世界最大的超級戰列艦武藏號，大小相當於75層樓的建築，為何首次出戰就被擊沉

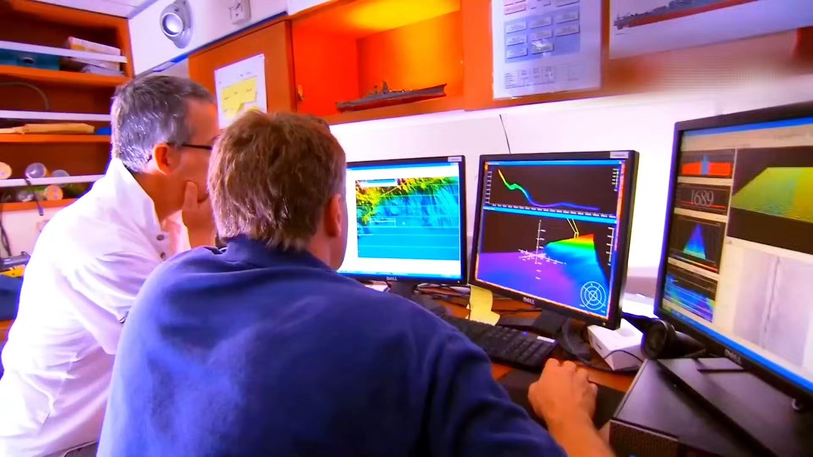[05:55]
下发射的一束声波扫
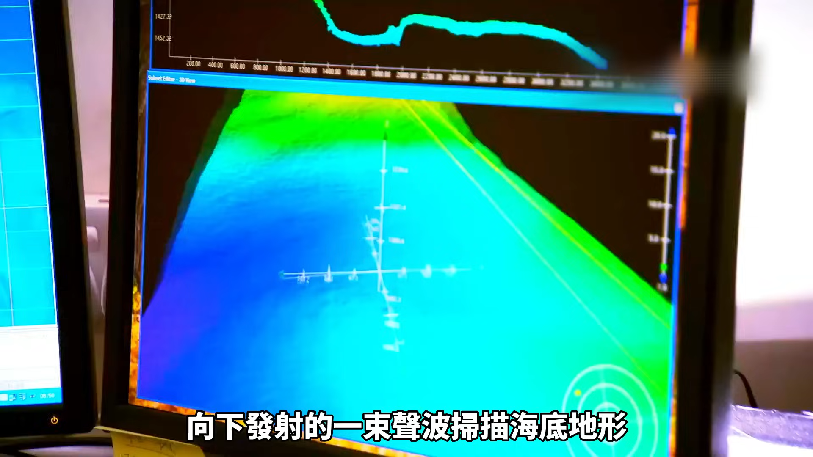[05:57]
描海底地形从而形成扫描宽度为1.
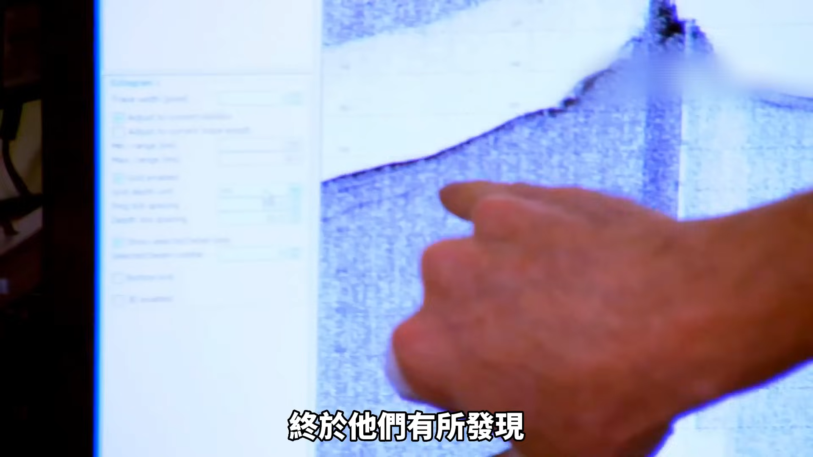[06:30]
于他们有所发现
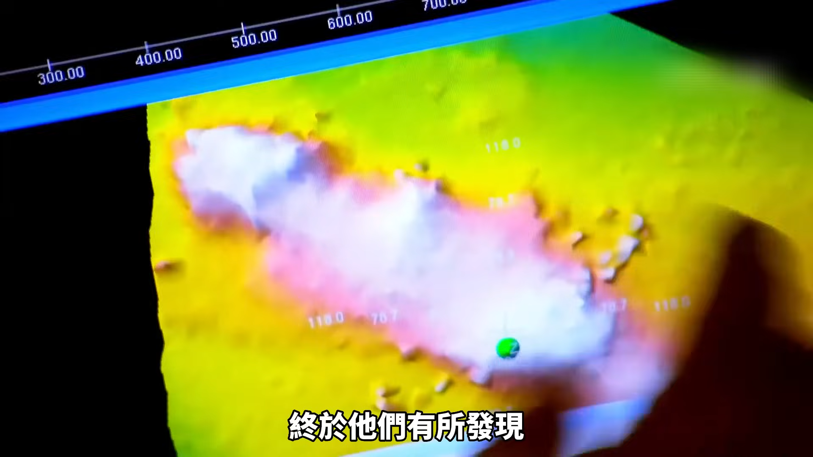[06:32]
一次声纳扫描发现了一个令人欣喜的目标但是
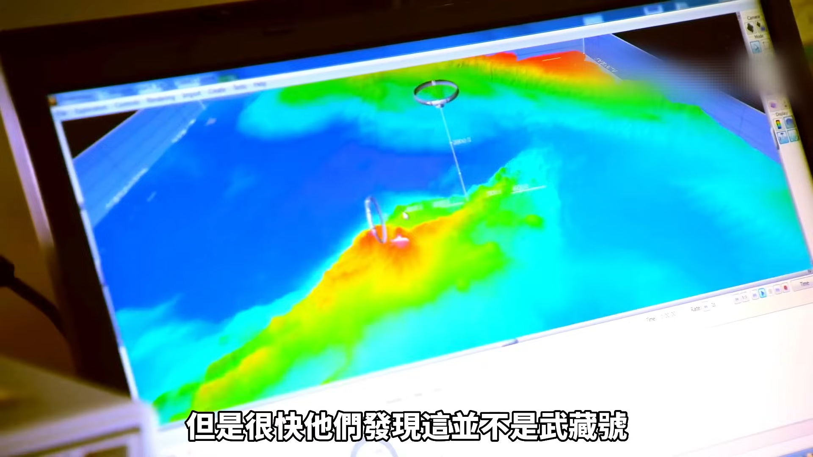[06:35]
很快他们发现这并不是五藏号此次扫描的区域已经达到3600多平方公里